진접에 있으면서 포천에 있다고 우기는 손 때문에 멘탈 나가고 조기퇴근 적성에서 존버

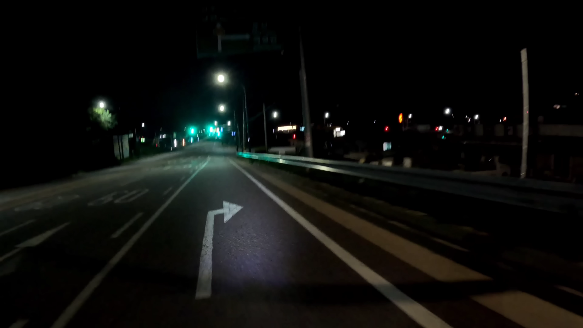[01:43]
여기 적성 면 사무소 근처 도착했는데요. 두짐의 매운탕. 네, 외곽 쪽에서 고향 성석동 가는 게 6만원짜리가 빠졌습니다. 제가 잡으려고 했는데 위치를 잘 몰라서 안 잡았는데 금방 빠지네요.
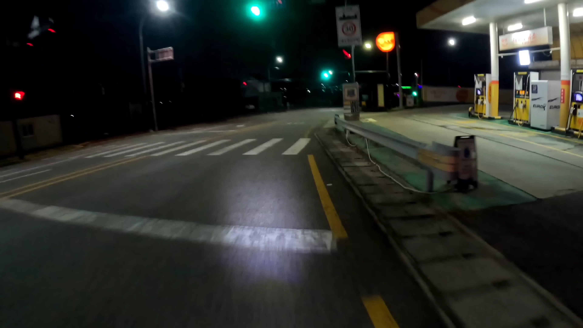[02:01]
원래 4만원에 시작했는데 5만원 올랐다가 6만원에 빠졌습니다. 네. 저도 좀 고단가 멀리 가는 거 잡아보도록 하겠습니다.
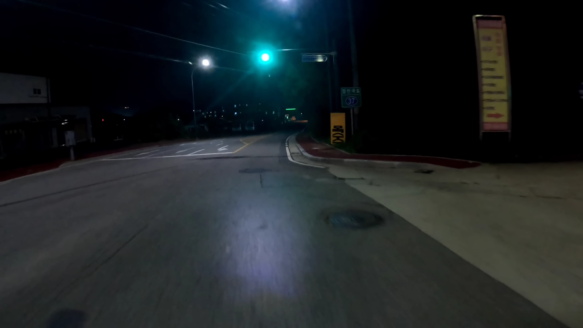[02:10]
멀리 가봐야 서울시내겠죠 뭐. 네.
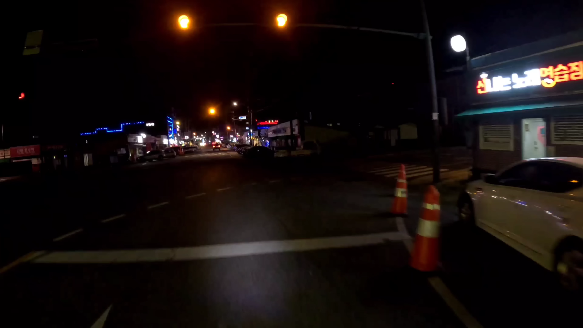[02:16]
네, 적성 먹자입니다. 먹자도 아니죠. 면이니까. 아, 아이스크림 가게가 있네요.
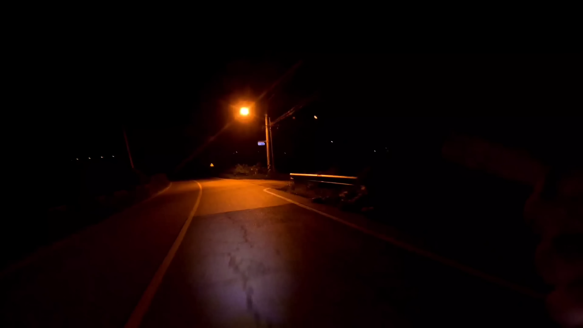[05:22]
와, 들짐승 나오면 그냥 자빠지겠는데요. 어우, 너무 무섭습니다.
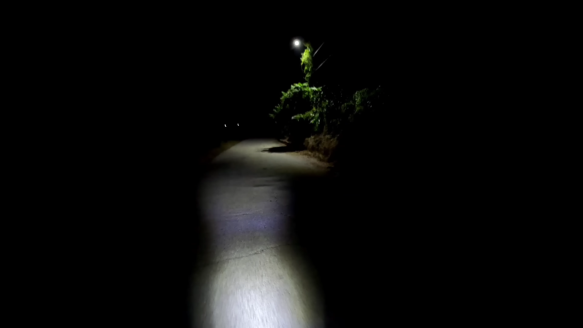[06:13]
큰 뱀은 아닌데요, 한 중간 정도 되는 뱀인데 밟혀서 죽었네요. 어우, 끔찍. 저는 도로에서 그 고라니 차에 치인 것도 봤습니다. 피냄새.
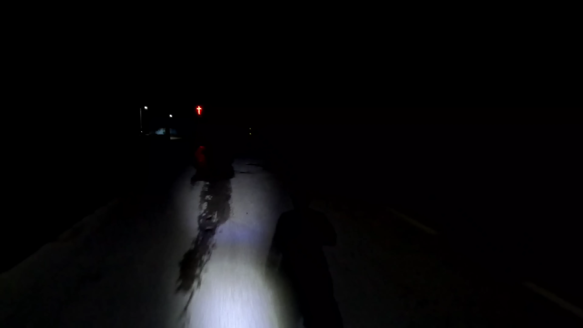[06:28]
와, 조심히 가겠습니다. 극한 직업. 아, 어떤 왕개구리가 뛰어들어가지고, 아, 예, 깜짝 놀랐습니다.